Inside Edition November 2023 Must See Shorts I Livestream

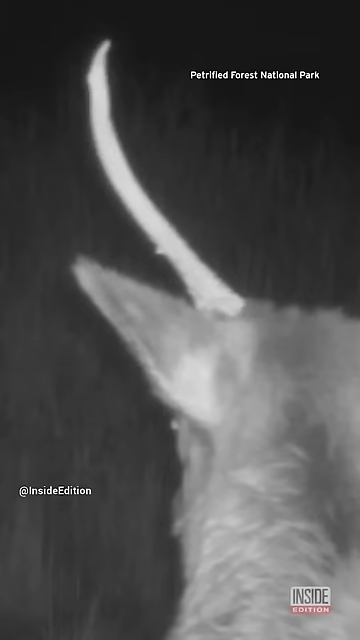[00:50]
A unicorn was caught on camera at Arizona's Petrified Forest National Park. Well, not exactly.
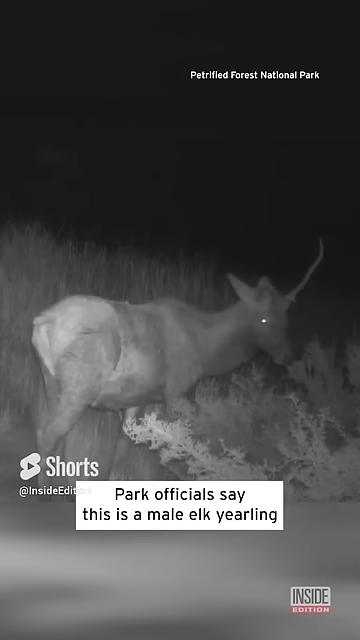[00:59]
Park officials say this is a male elk yearling that has shed one of his antlers.
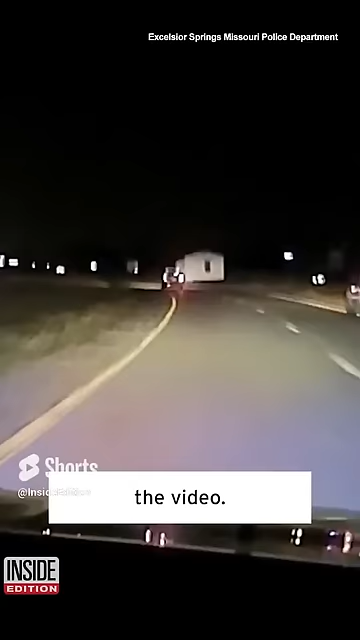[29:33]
He was traveling all over the roadway. Thought he might have been drunk. The driver was arrested and the officers. People in Hawaii stumped.